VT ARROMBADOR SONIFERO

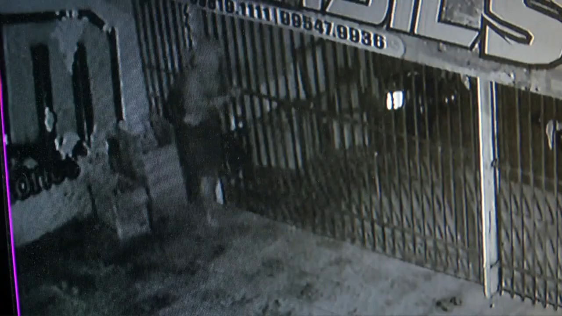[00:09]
E toda a ação foi filmada por câmeras do circuito interno de segurança.
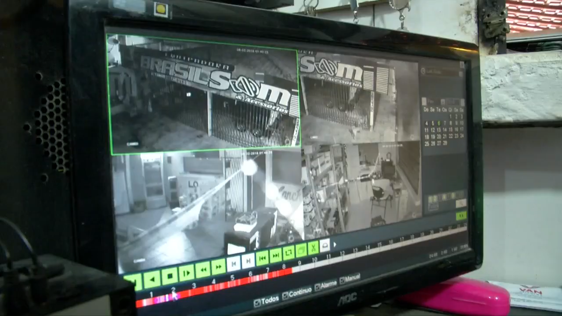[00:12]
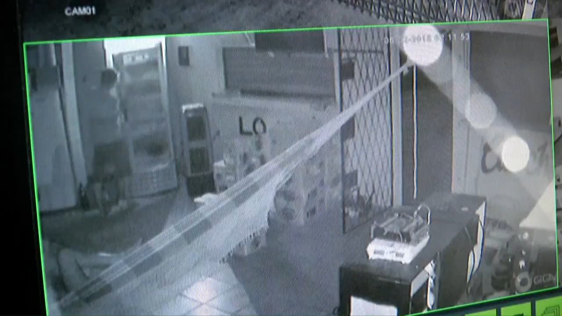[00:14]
Observe que o arrombador está dentro da loja. Enquanto isto, o funcionário dorme no mesmo local.
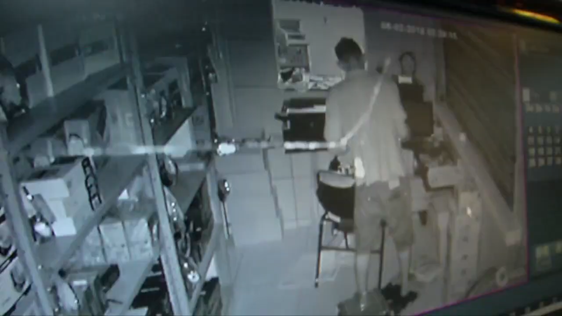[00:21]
Era madrugada e o arrombador tranquilamente procura o que pode ser levado de dentro da loja.
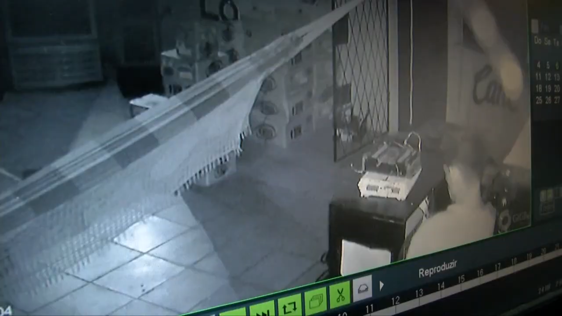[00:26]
O arrombador veio por três vezes aqui na loja fazer um estudo de como ele iria entrar.